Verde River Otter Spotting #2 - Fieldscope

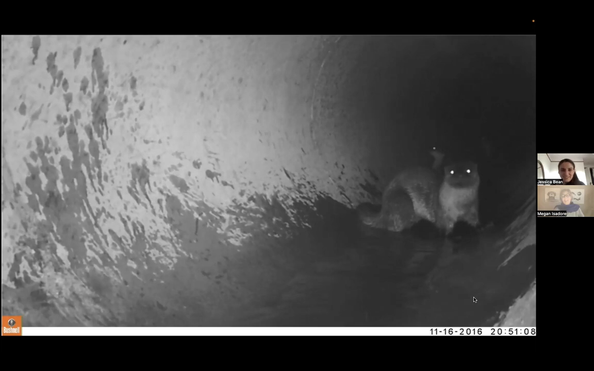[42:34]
Yeah, I chose this one because this is my lesson to everyone on how river otters can cross a six-lane highway without being hit by cars. This is in a really industrialized, really busy area that is cut.
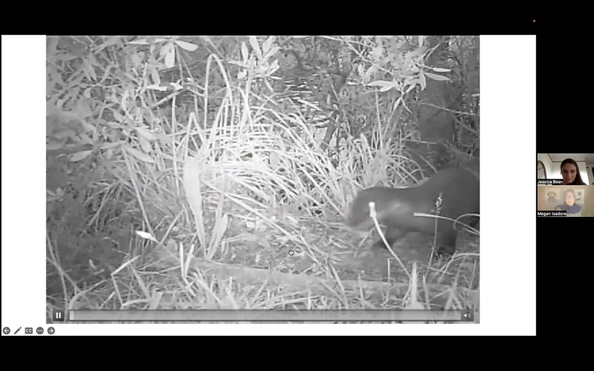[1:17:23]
Oh, this is our favorite count the otters. Count the otters. Count the otters. Don't count any twice.